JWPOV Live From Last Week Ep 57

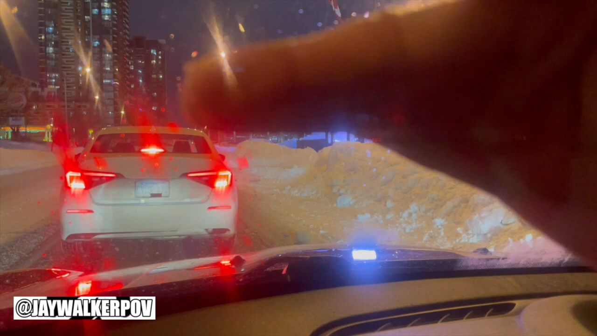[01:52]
mounds of snow just as tall as the other cars in front of us,